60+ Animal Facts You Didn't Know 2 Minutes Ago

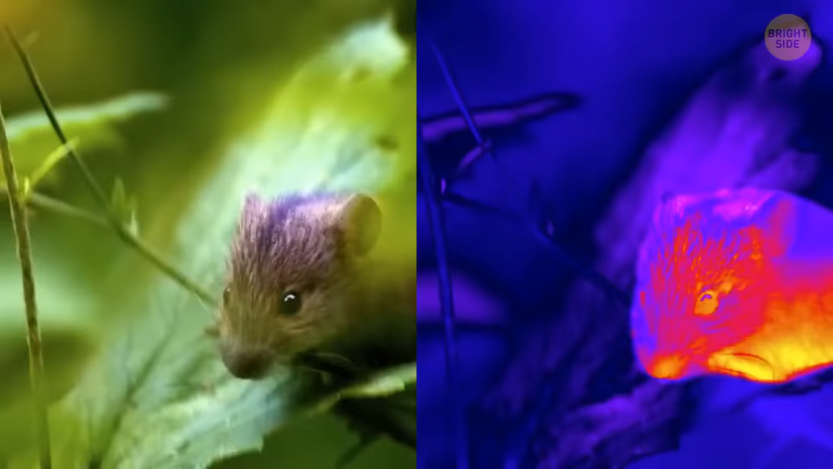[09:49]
This allows them to see the radiated heat of warm-blooded mammals.